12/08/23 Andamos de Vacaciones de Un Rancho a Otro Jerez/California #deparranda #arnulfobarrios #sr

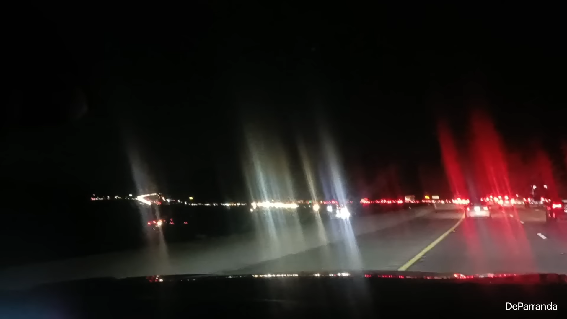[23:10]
Y eso que andamos ya en un rancho, no andamos ni siquiera, o sea, vamos saliendo de la ciudad. Pero esto es el tráfico. Así es, pues estamos en Los Ángeles,
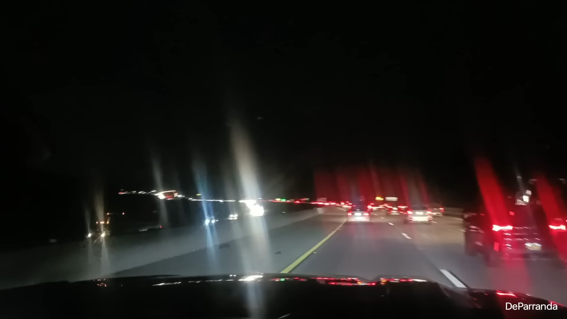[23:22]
pero no deja de haber tráfico todo el día, y menos porque es fin de semana, ya es viernesito. Y este camino precisamente te conduce a Las Vegas. Unos van, unos vienen, y de aquí, de donde estamos, serán que menos de 2 horas para Las Vegas, ¿verdad? Unos días. Unas 2 horas. Pero bueno, esto es el show, de que no deja de haber tráfico.